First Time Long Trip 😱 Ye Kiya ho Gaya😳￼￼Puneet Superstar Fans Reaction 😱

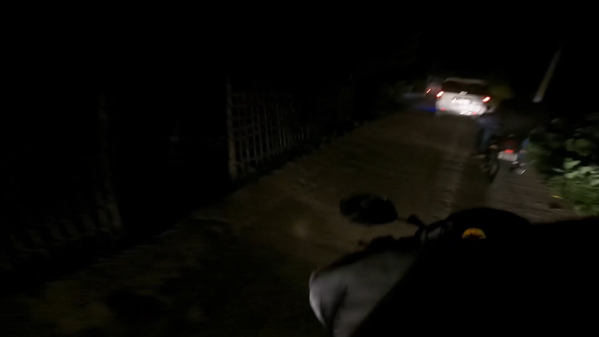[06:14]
अट बसके पंदरा मिलेट होगा यहां समनी कलते हैं भाई बहुत जादा काफी लेड हो चुका है घर से हम है 100 किलमेटर से जादे दूरे दो गाड़ी है एक लड़का याड़ी पिछे और एक यह है दम
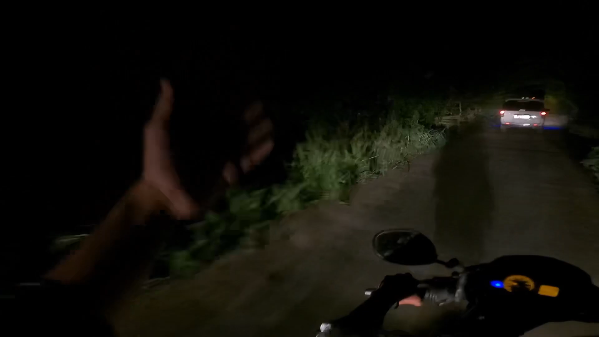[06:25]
नाइड हो जुगा राद हो जुगा यारा और रिद्द लोग चेक आउट कर सिकते हो भाई यह
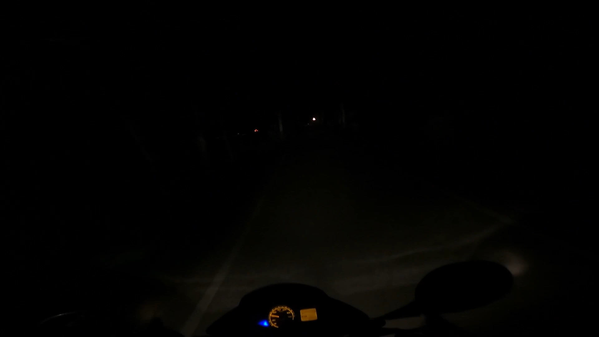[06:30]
दोने
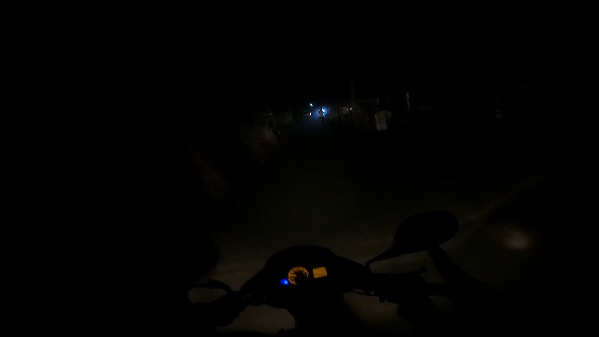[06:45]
तर मिल गया है यह मुझपरपूर है और यहां से हम लोग जाहर एक दम फूल स्पीट चेक आउट एक नमबर आइज आप
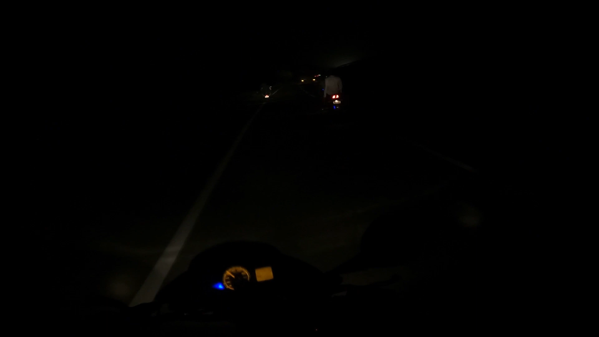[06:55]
लोग मोटीफास चेक आउट और यह प्लीज वाले खड़े हैं है वे नेशनल है नेशनल नमबर फोर है और एक
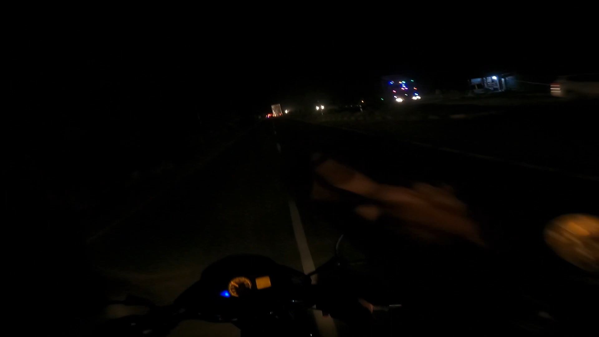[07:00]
भी लाइट नहीं दिख रहा है आप लो� बहुत ज्यादा वगरा होता है यार यह